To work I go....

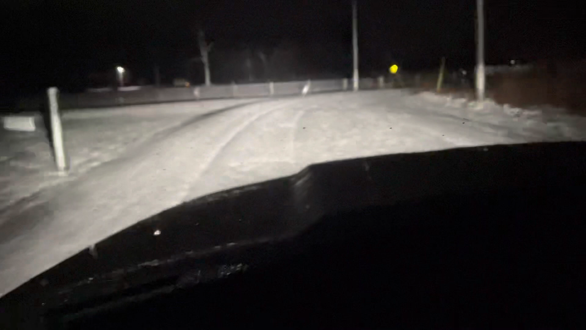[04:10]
i hope the road is plowed over here
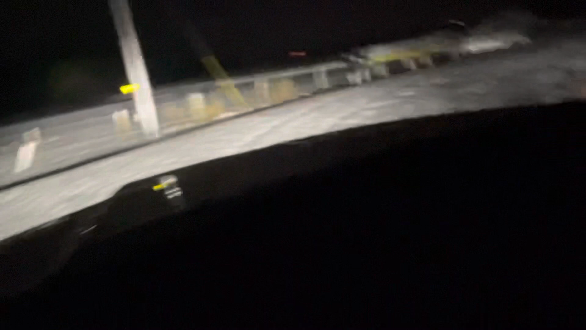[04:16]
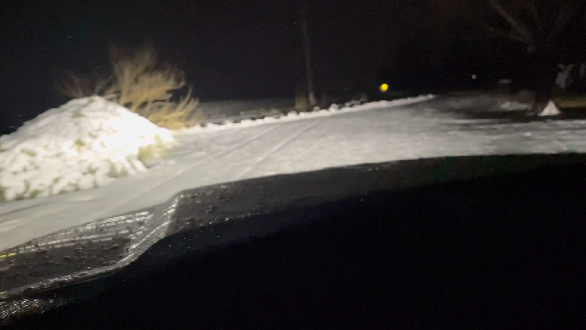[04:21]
yes yes yes all right yes yes yes all right it's plowed wow wow look at that okay i'll change to uh
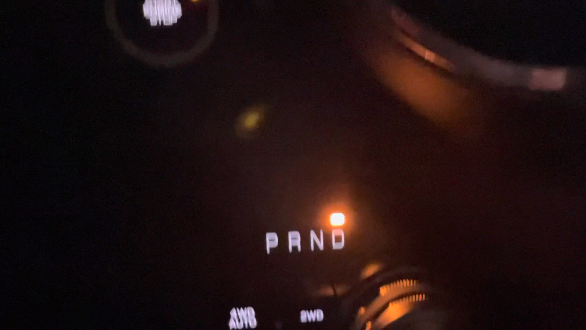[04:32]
i'll put it in the auto four wheel drive just in case right
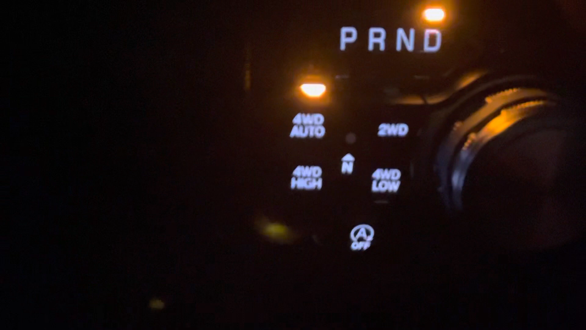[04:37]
all righty here we go again all right all right okay looks good
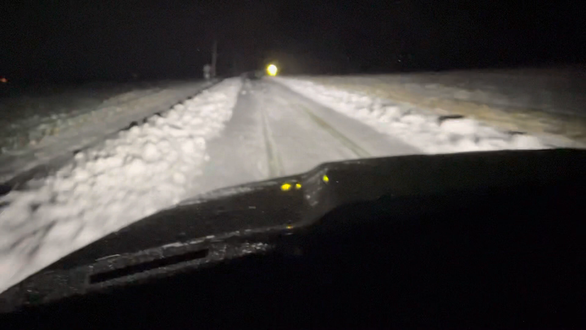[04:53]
kind of a little bit slippery there was wind last night it would be drained and then snowed so but it is fine i think they put some salt